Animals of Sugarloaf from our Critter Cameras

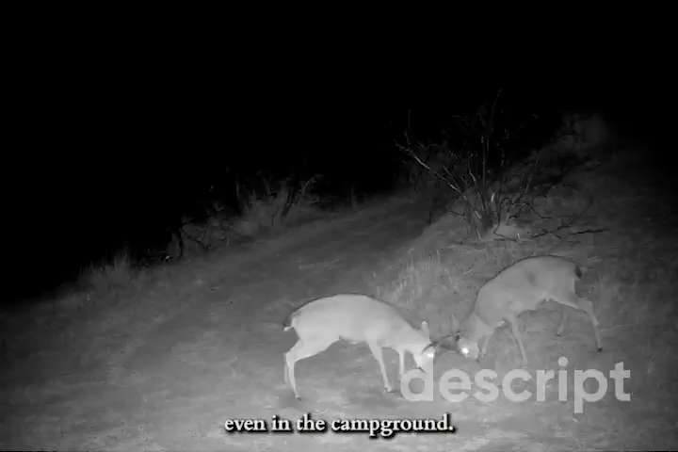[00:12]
life can get wild in sugarloaf ridge state park even in the campground campers hear two bucks fighting in the night and by morning
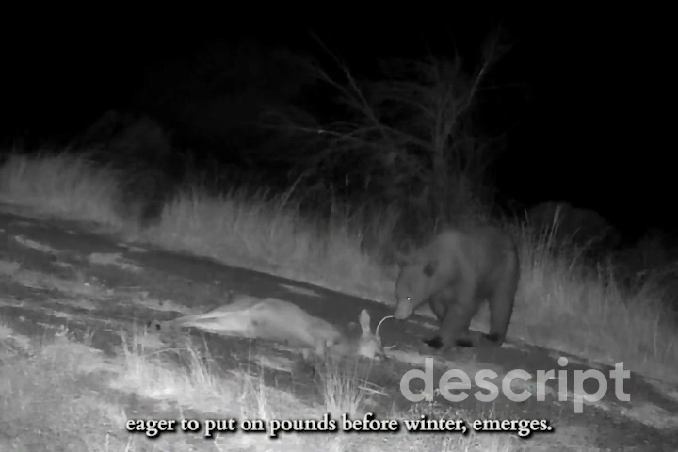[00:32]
to put on pounds before winter emerges it approaches cautiously sniffs out the situation then
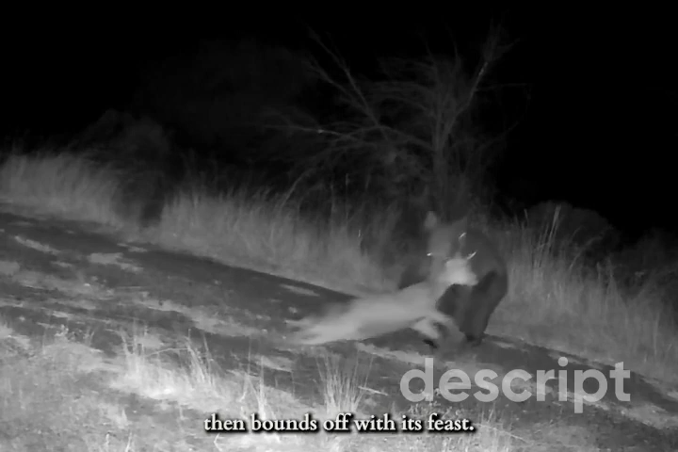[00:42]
bounds off with its feast mountain
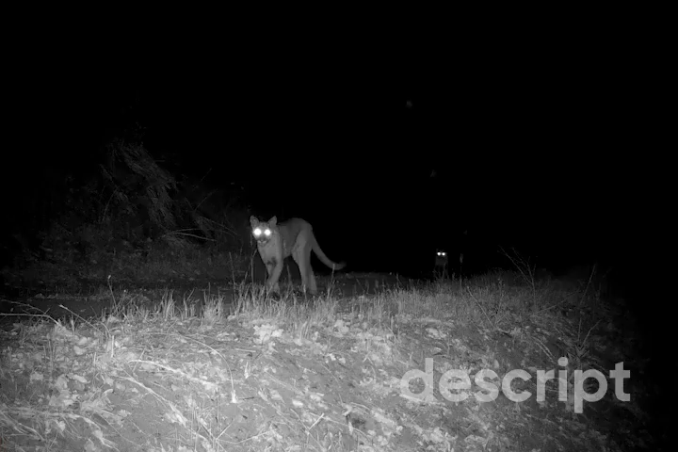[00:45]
lions too appear before sugarloaf's 40 camera traps badgers are known to
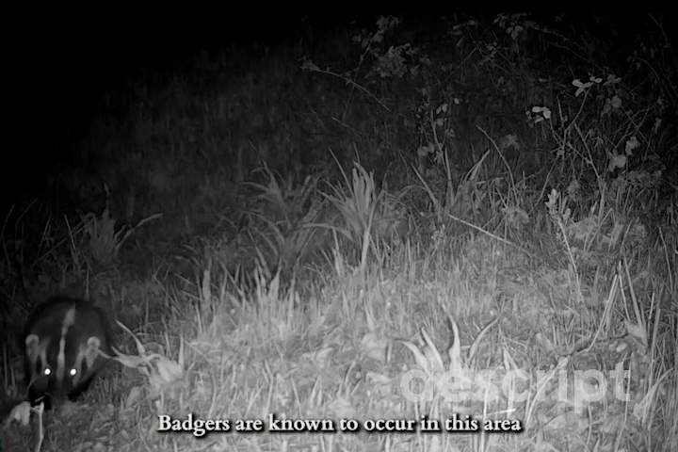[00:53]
occur in the area only from this one video
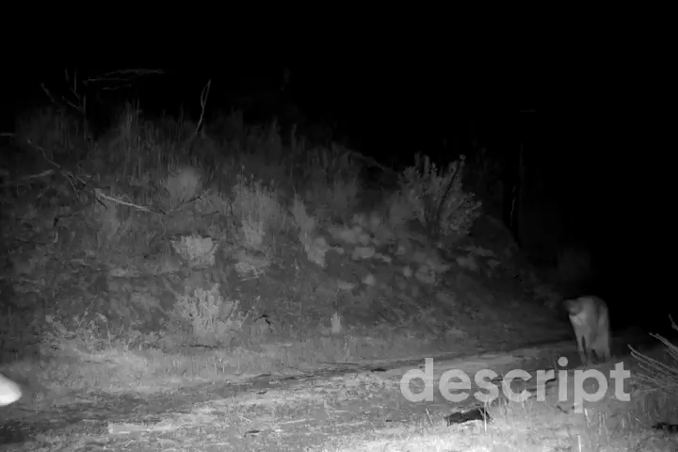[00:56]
coyotes are numerous in
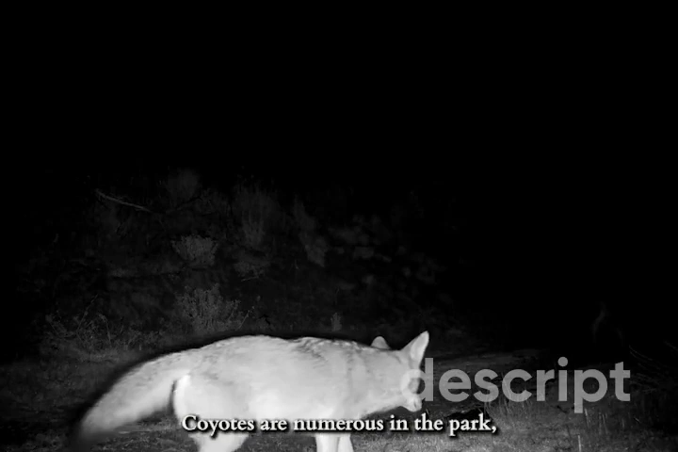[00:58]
the park their howls reminding campers to keep their food and pets inside at night
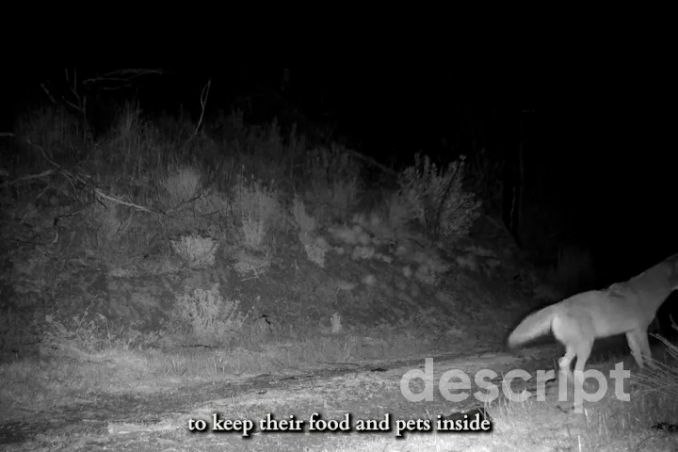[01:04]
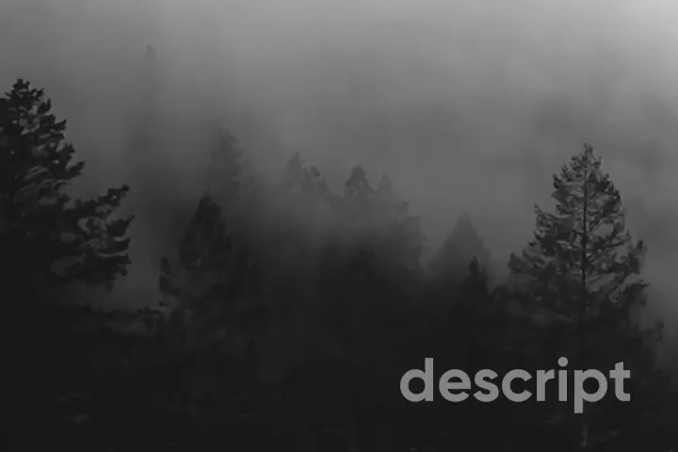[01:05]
gray foxes the only members of the dog family that regularly
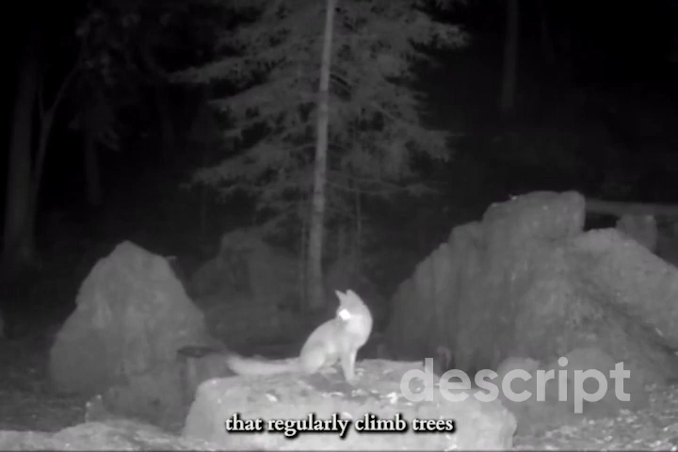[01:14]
climb trees come down to forage and pilfer but wouldn't want to run into a bobcat
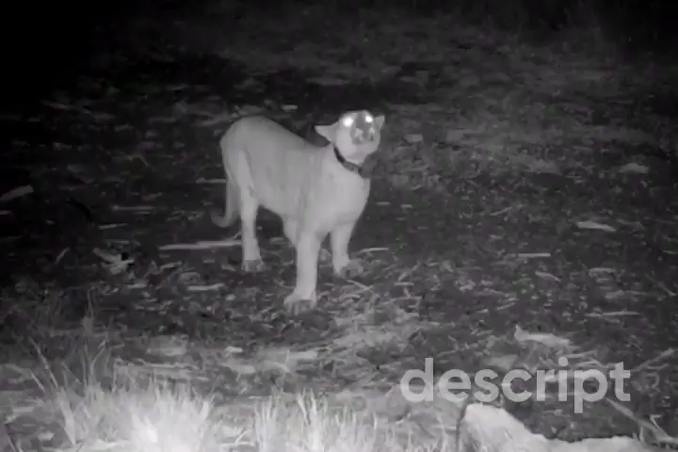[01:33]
sugarloaf's volunteers
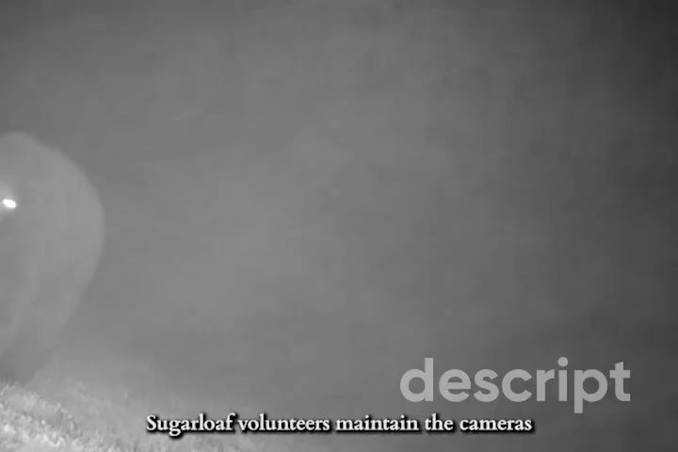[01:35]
maintain the cameras and gather the data that helps sonoma ecologies and to protect the park and its wildlife